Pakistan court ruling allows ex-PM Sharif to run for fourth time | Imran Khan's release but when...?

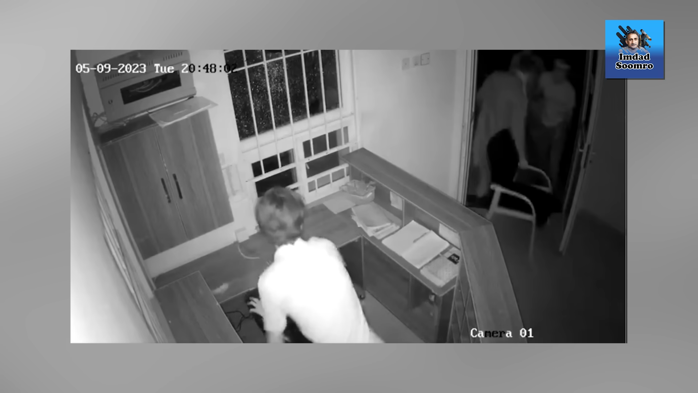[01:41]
جو دل کا اسپتال ہے فوجیوں کا راولپنڈی کا اس کے اندر داخل ہو کر اپنا نو مئی کو جو توڑ پوڑ کی گئی تھی تیس نے اس کر دیا گیا تھا اسپتال کو یہ خبر دبی ہوئی تھی بہرحال ویڈیو دریام پر آگئی ہے تو پتہ چلا ہے کہ وہاں پر
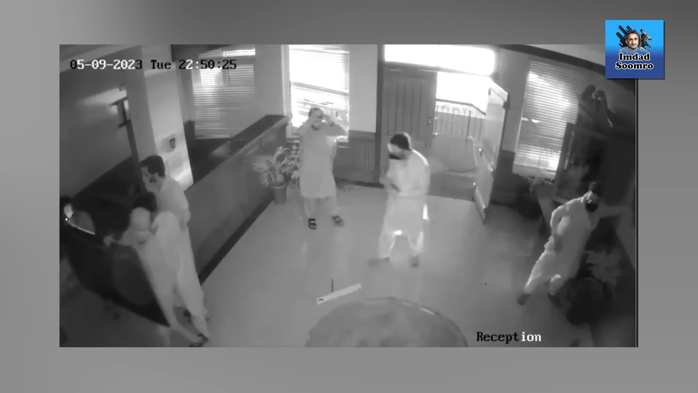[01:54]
کیا کیا ہوا تھا تو یہ ساری چیزیں ہیں لیکن اس میں جو اس وقت فوکست ہے میرا اس ویڈیو میں وہ